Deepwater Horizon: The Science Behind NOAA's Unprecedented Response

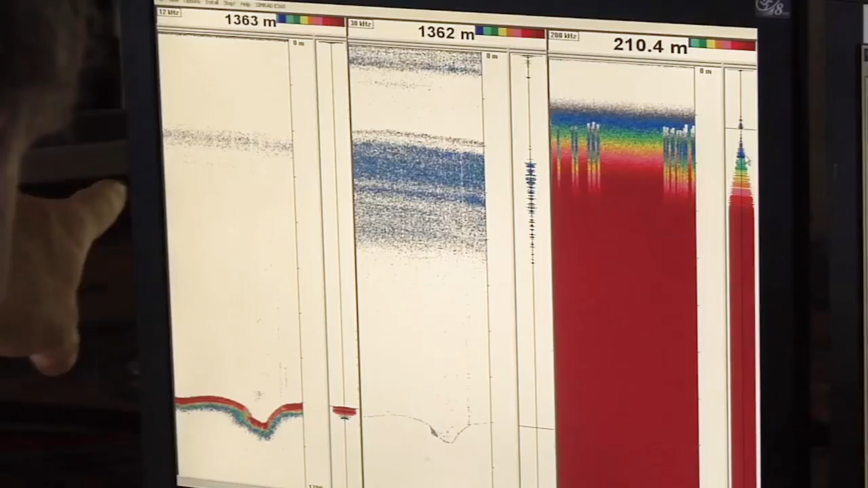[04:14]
because we are able to see the oil with finer resolution
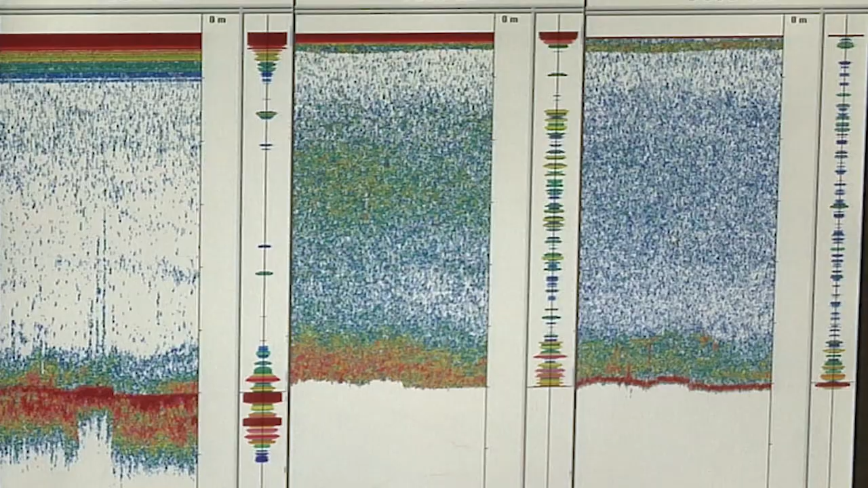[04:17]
and with sensors that allow us to understand more about its nature and its chemistry.